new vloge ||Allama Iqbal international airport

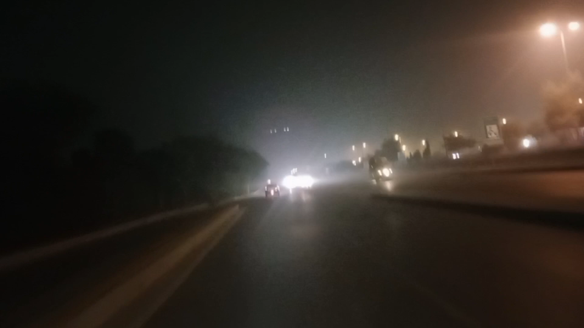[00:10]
एर्पोर्ट आज मेरे हस्बंड के कजन आ रहे थे उनको रिसीव गया था उनके बाई और कुछ और गयास भी थे तो हम भी जा रहे हैं
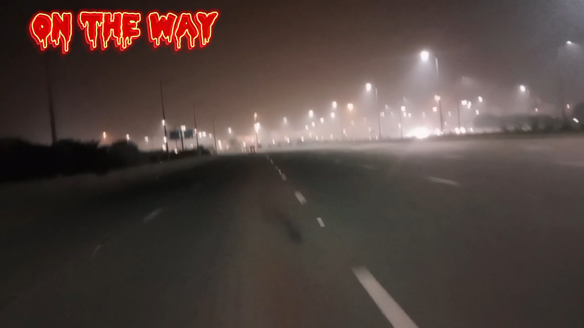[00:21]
य लोकेशन हैं बहुत ही खुपसरत रात के वक्त दूर से बहुत ही खुपसरत लग रहा था जी एर्पोर्ट तो मैं सचापलों के साथ भी यह चोड़ चोड़ी क्लिप्स शेयर किया जाएं आब ही तो हमारी